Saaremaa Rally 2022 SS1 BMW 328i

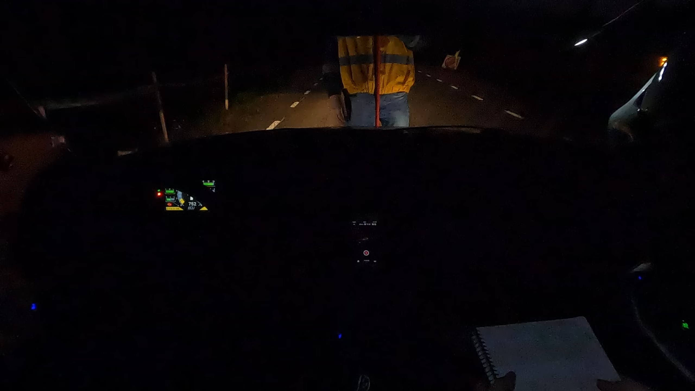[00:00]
Aitäh. Aitäh. Mis tarvitajaga on? See sama või? 26, jah. Ehk siis 20 sekundi pärast? Jah. Selge. Ega ma sulle lugema ei hakka. Ei ole. Nii, lähme teeme ära.
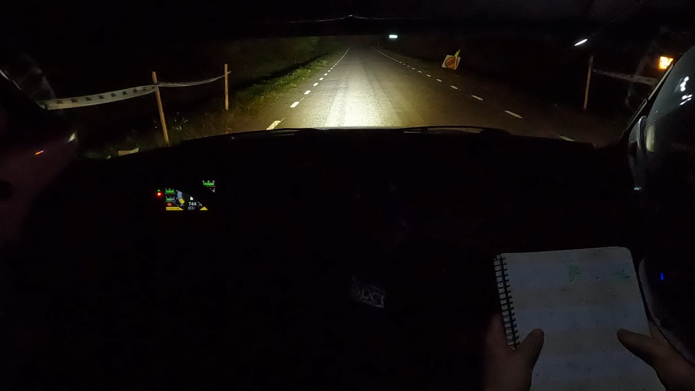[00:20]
Lähme teeme ära. 50 parem, 1, 20. Parem 1, 20, parem 4 postid. Ja vasak 3, läheb 4, postid. 20, parem 3, post.
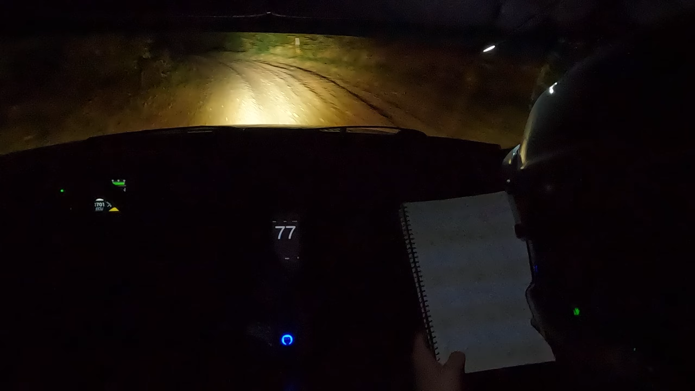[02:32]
Rõhutas üksid asjad juba ära. Ja parem 3. 50, parem 1, ja vasak 1, 20, parem 0, ja vasak 0, ja parem 0, 70, pidur, parem 5, kohe vasak 5, parem 5, kohe vasak 5. Sada.
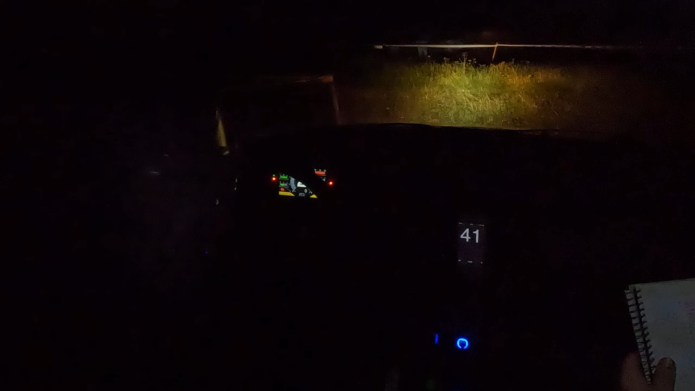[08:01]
Nukil parem 1, 20, vasak 5 post, vasak 5. 5. Tõra!
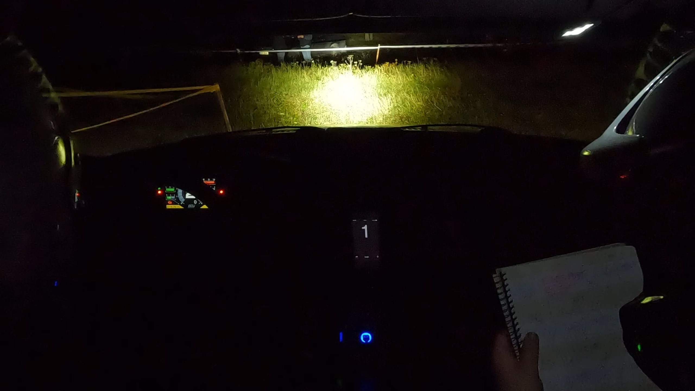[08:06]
Täiesti pane mõtsis. Sidur alla. On sidur alla.